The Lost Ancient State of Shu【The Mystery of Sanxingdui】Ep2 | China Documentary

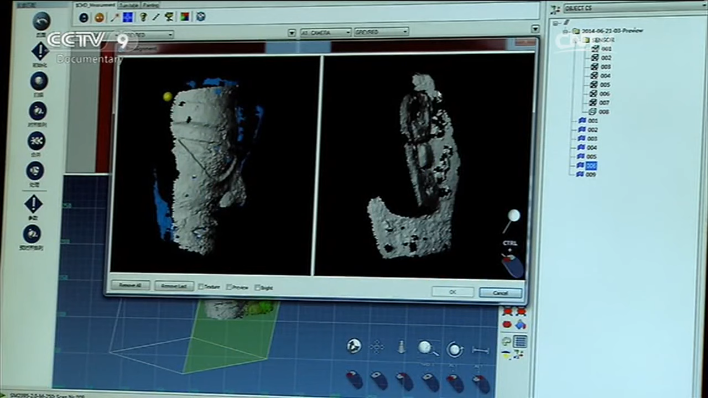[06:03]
The two pieces of the mask have now been scanned.
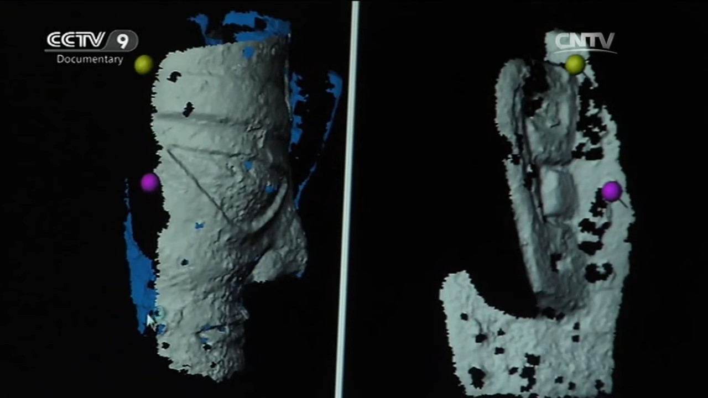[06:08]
By integrating the data obtained through scanning each piece,
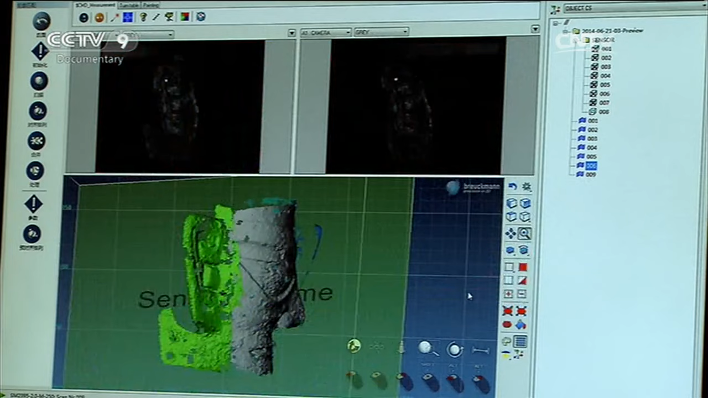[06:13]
they'll be able to produce a complete model of the mask.